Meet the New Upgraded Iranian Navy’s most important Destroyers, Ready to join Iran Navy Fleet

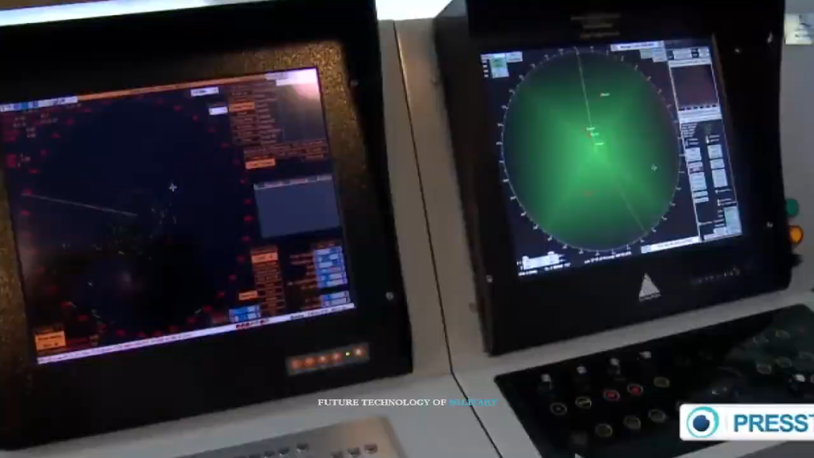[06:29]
including advanced naval radars and systems for communication, detection, and interception.